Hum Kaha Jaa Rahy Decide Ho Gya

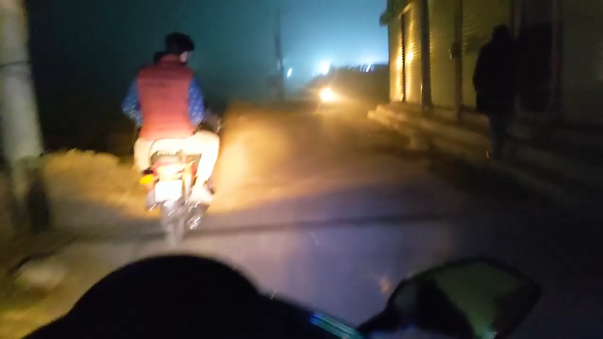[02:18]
ये लाइट्स जो है ना तो मुझे लग रहा है उन लाइट्स से ज़्यादा बेहतर काम कर रही है, वैसे तो वहाँ तक जा रहा है, तो ये ठीक है लाइट्स।
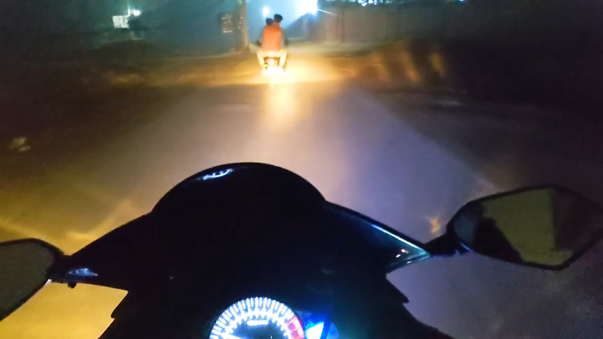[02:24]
आज बाइक भी थोड़ी बहुत इशू कर रही है, पता नहीं ठंड की वजह से कर रही है क्या इशू है, लेकिन कर रही है।
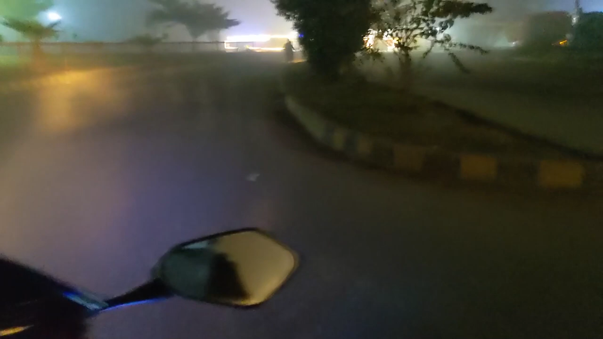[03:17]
तो अभी पहुँच गए यहाँ पे, यहाँ बैठ के पी लेते हैं चाय।
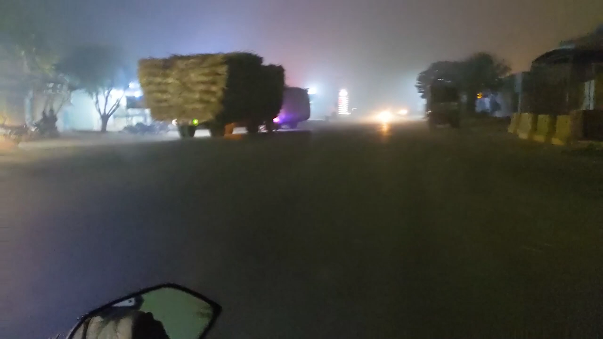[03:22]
कोई नहीं आ रहा, ओके ठीक है भाई।
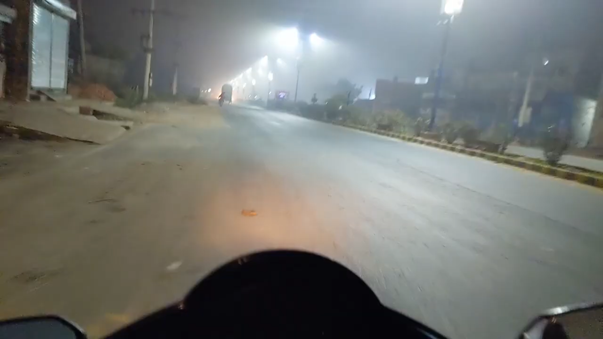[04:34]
आज वैसे जो धुंध है काफी ज्यादा कम है, कल तो बहुत ज्यादा धुंध थी, तो ये लाइट्स एक लाइट नजर आती थी, आगे की लाइट्स नजर ही नहीं आ रही थी।
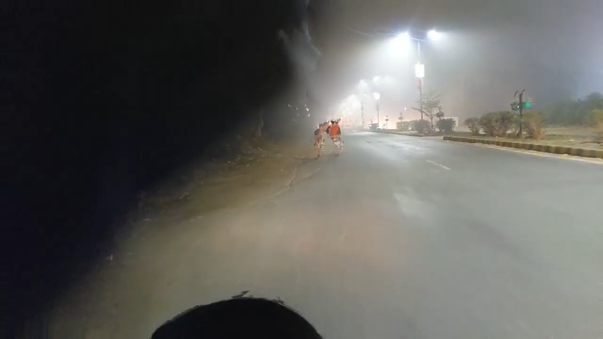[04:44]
अभी तो माशाल्लाह वहां तक लाइट्स जो है नजर आ रही है।
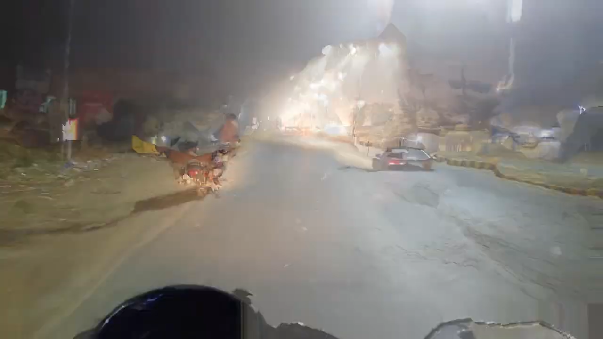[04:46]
तो अभी बाजार से लेते हैं एक सी टाइप ओटी जी, कहीं मैं बोल ही ना जाऊं, तो वो लेते हैं जाके।